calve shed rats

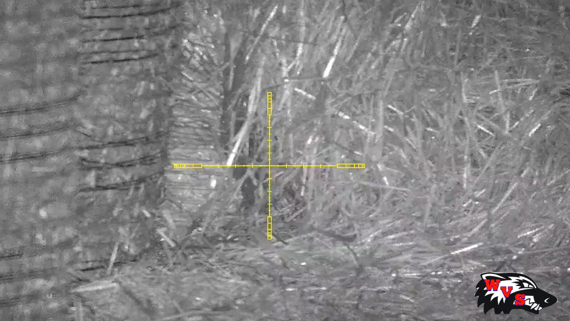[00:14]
Hello and welcome back what a difficult farm this was a lot of these
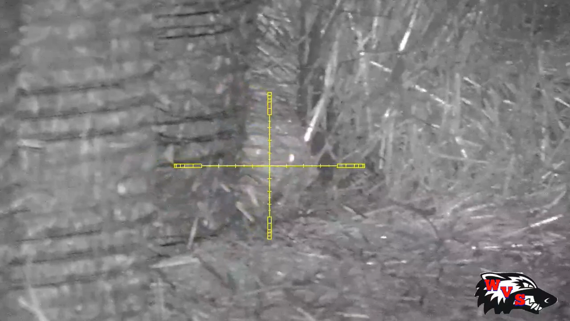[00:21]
are all close range like less than 10 meters which is not something I'm used to shooting. I prefer ones like this out in the open
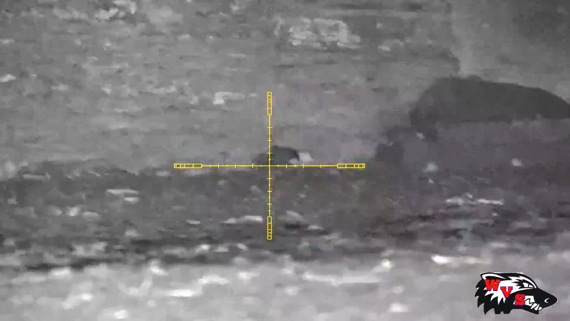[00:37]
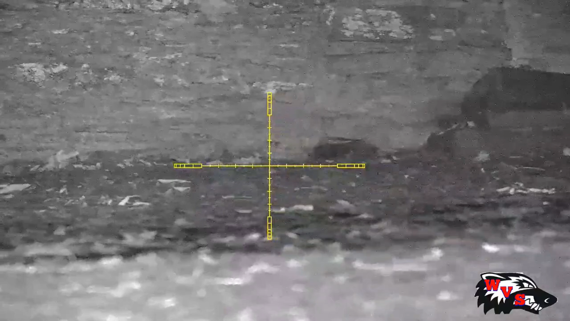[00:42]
and what a fat little bugger this one was
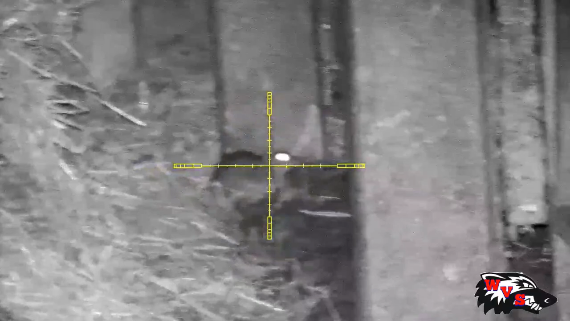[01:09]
bit of a poor shot on this one managed to give it another one
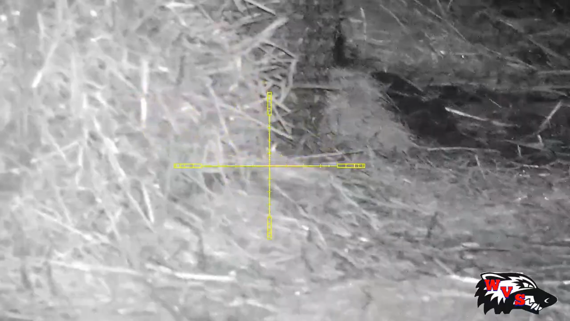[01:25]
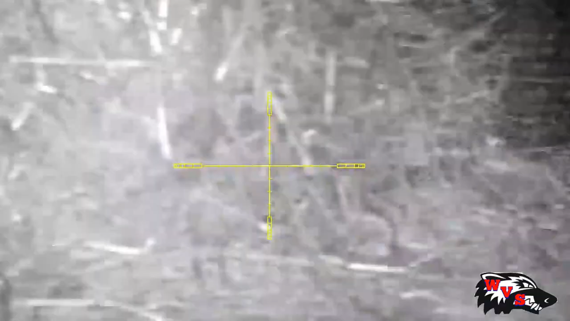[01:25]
when I say it's a difficult shooting it's got some mainly
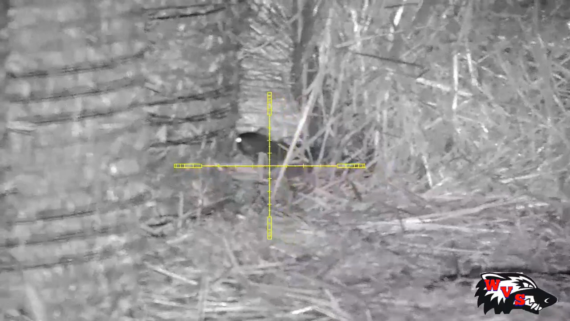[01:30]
pretty much close range stuff and a lot between the calves so obviously with the calves being in the way you're going to be very careful
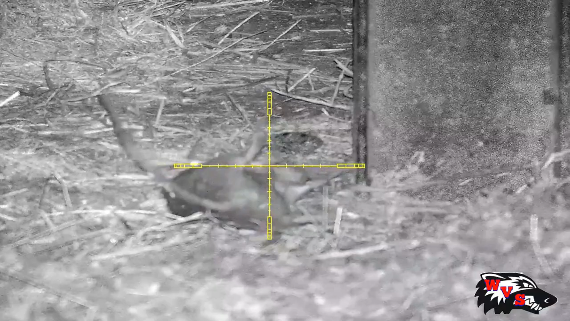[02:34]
there's actually a lot of rats on this video I couldn't actually shoot obviously
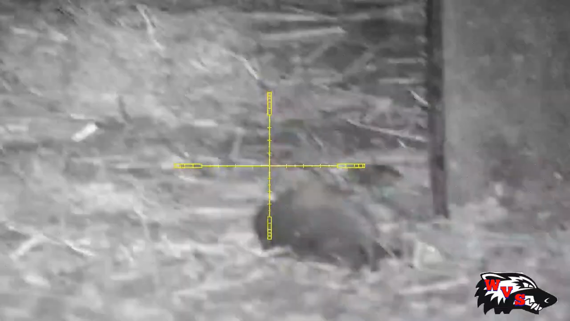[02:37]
I've cropped them
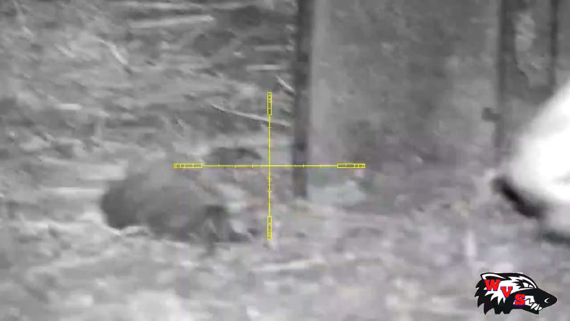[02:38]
out but as you can see cows
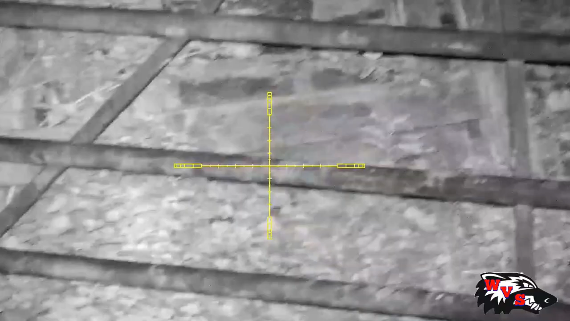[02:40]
keep appearing
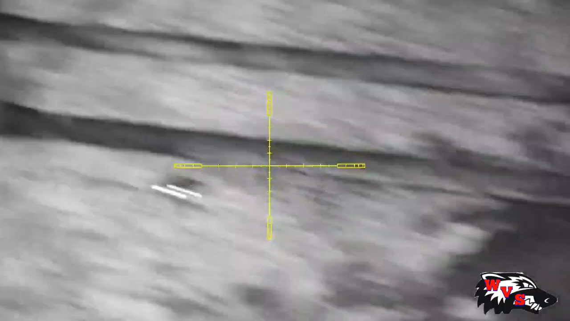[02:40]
thinks they can hide behind that nettle think again
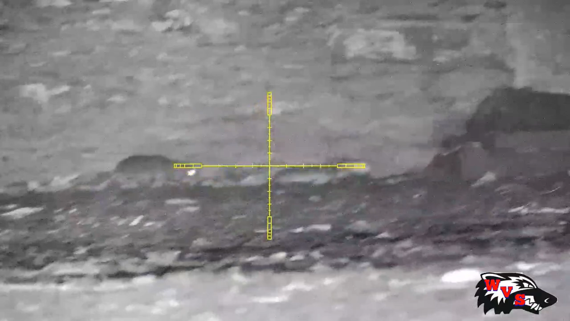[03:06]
this one came across his mate jumped back went to random and went on with his merry way
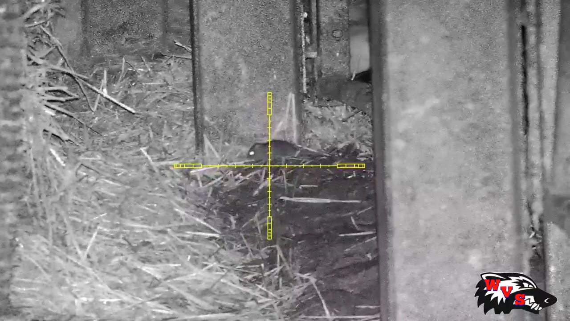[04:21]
I did shoot actually two or three baby ones like that one so obviously they are breeding here
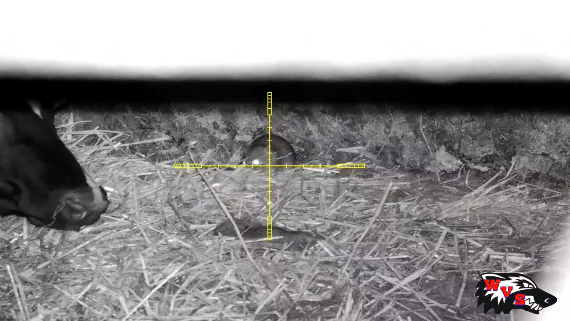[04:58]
luckily enough the other one stayed there
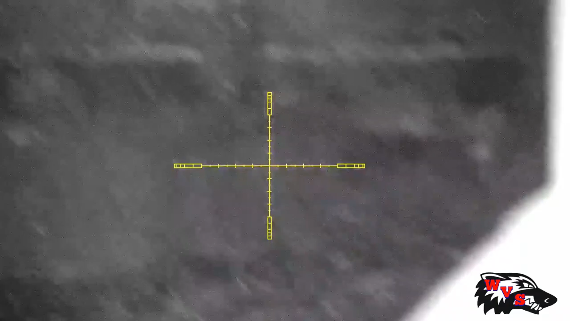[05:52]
just resting upside of a steel girder here
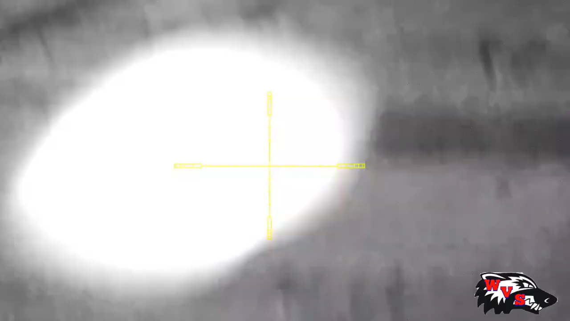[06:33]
as you can see there are calves everywhere
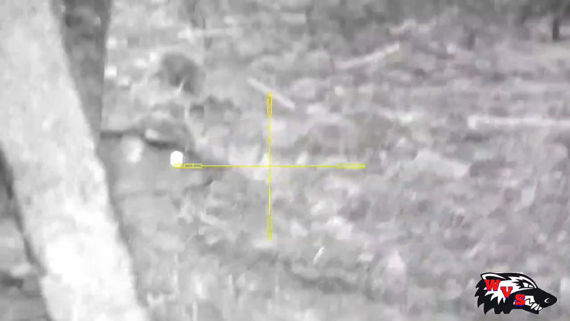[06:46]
I don't think your mate wants to play he's just playing dead
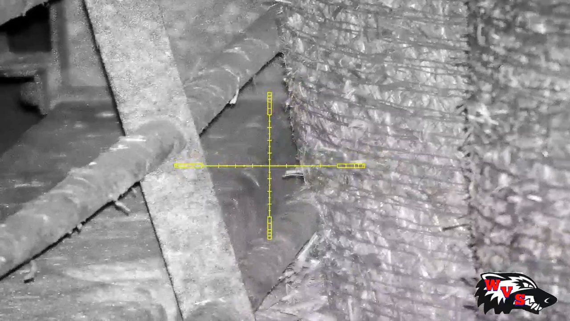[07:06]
I don't think your mate wants to play he's just playing dead these are around about seven meters and it's quite a bit of old over on these the stairs ok